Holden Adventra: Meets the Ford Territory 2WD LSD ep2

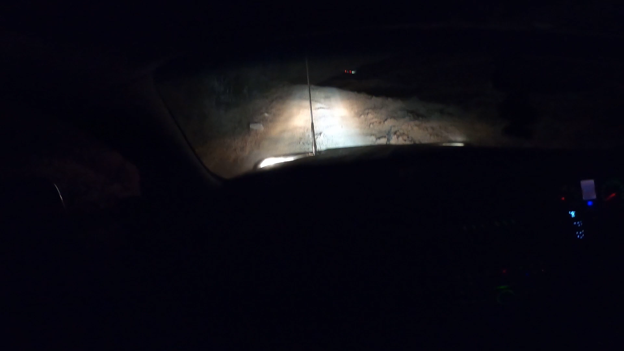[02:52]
All right, we're up and over that one. So far, so good. No. That's alright. Let me just go back just a little bit. Okay. Let me just jump out, have a quick second.